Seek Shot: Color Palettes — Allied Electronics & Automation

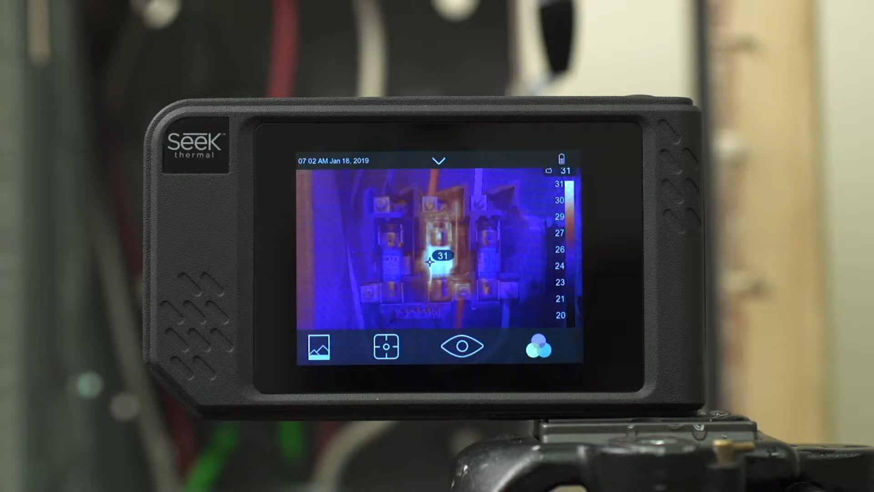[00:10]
To bring up the color palette menu, just tap anywhere on the active image and select the icon on the lower right. This brings up all the different options available. Simply tap to select which color palette you want to use for your scene.
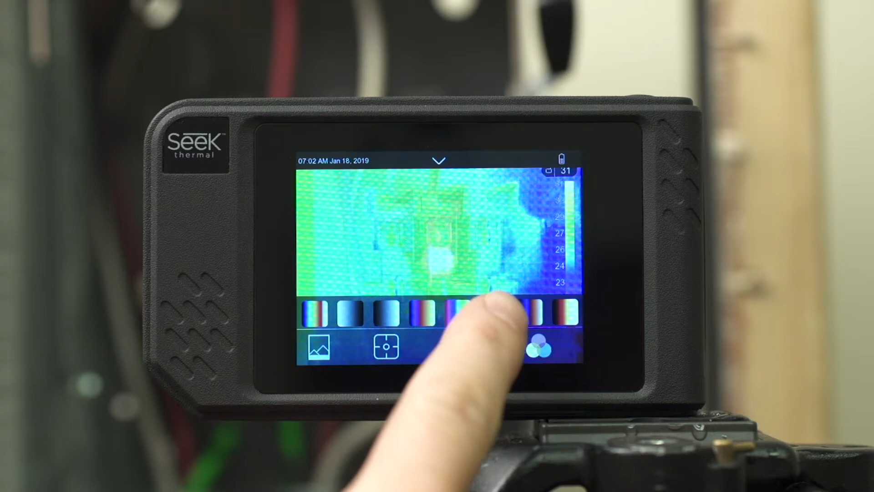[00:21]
It's mostly a matter of personal preference, but depending on what you're looking at, some color palettes show thermal differences better than others.